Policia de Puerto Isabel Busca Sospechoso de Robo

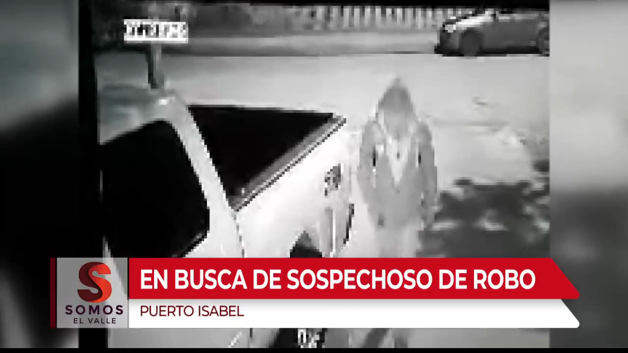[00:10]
Los investigadores afirman que se sospecha que robó una compresora de aire de una camioneta pickup en el campo Tarpon la semana pasada.